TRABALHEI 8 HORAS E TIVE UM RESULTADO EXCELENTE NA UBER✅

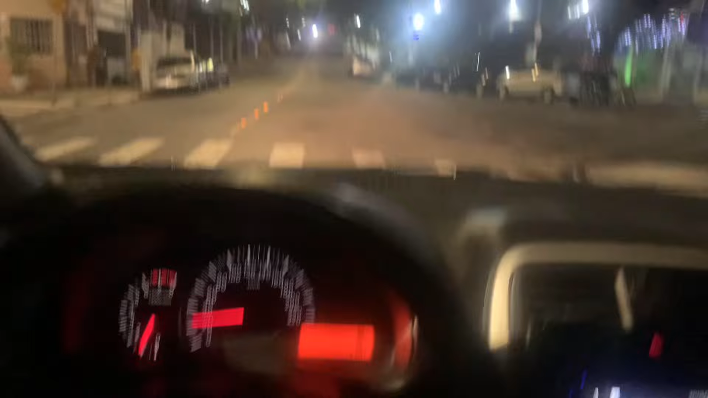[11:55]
Pegar a próxima aqui e vamos que vamos lá pra Pinheiros. Olha aí o BID da 99.
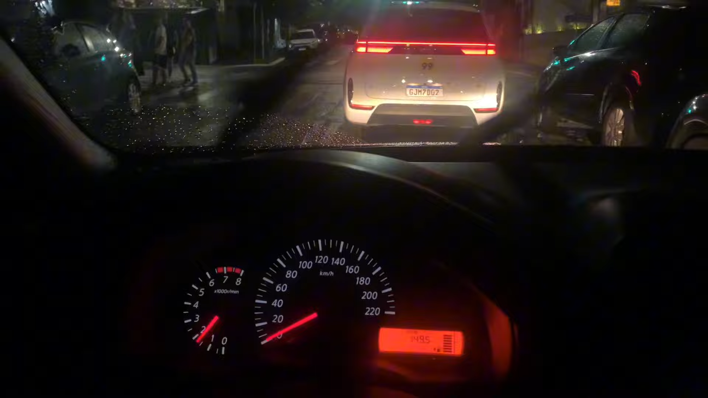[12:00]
Falei, rapaziada, tô aqui na Vila Madalena. Isso mesmo.
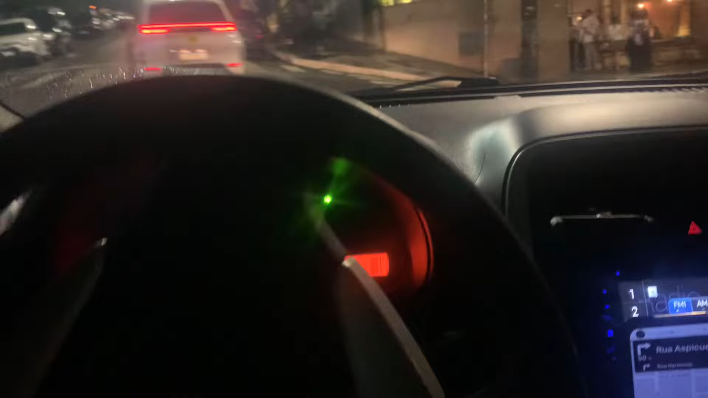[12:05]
Acabei de deixar uma moça aqui nos barzinhos. Tô com ali pra freguesia do ó. Então, vou meter marcha lá pra Zona Norte. Já estou querendo ir embora, hein? Minha meta era R$400. Com essa, acho que eu já bato com essa aqui. Aí vou seguir direcionado. Graças a Deus consegui vir de lá até aqui direcionado, né? Muito bom.
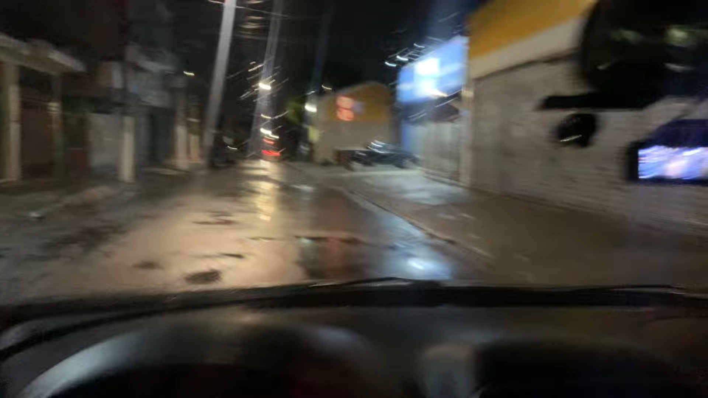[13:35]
11 da noite, tô aqui no bairro da Lapa, acabei de desembarcar um passageiro aqui. E daqui eu quero pegar aquela certeira pra ir embora, entendeu?
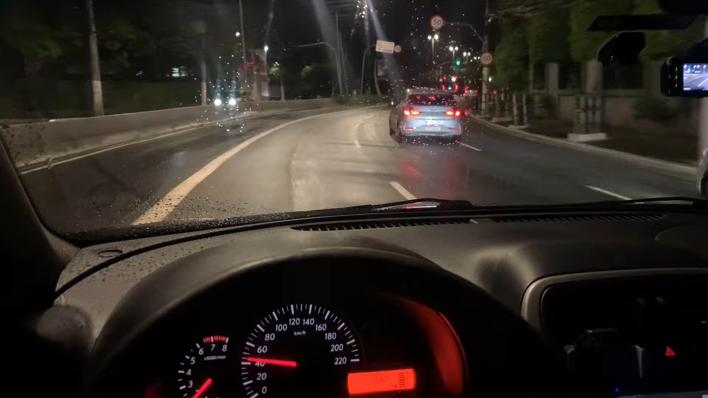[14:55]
Vou descansar que amanhã tem mais. Amanhã eu quero trabalhar, começar mais cedo e zerar as horas, rapaziada.
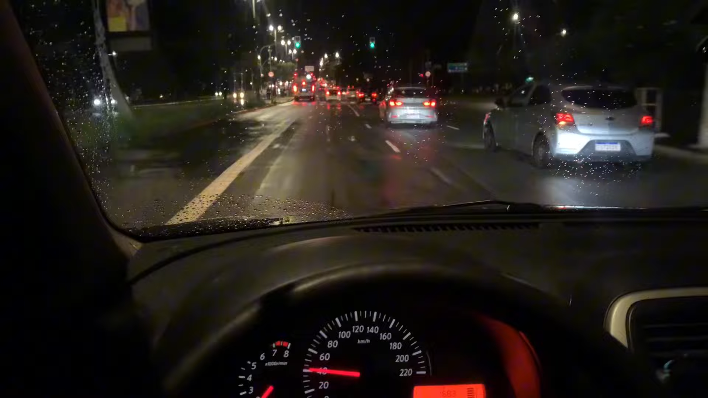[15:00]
Amanhã é dia de zerar as horas. Então partiu de Araguá. Saída de shopping tá como, hein, rapaziada?
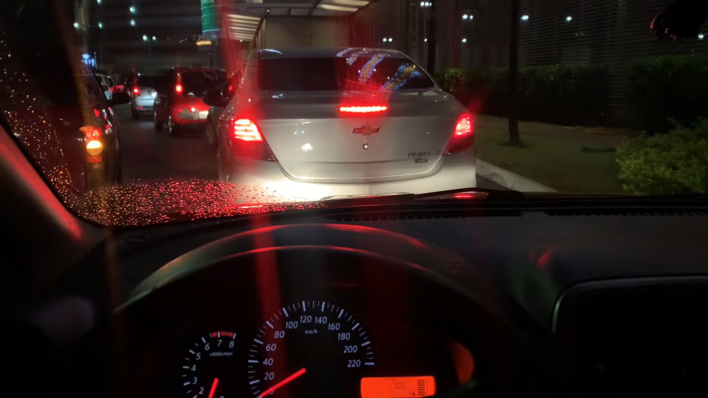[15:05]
Caótica. Certeza que o dinâmico deve estar bombando aqui, meu. Certeza. Eu peguei essa daqui no mais R$4,50. R$33. Poderia até pegar uma melhor, mas vamos nessa aqui mesmo. Já tô aqui.
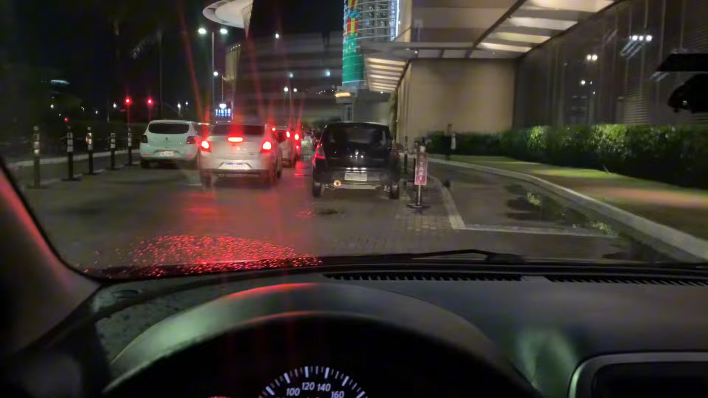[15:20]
Ó, são 11h49. Eu rodei até agora 160.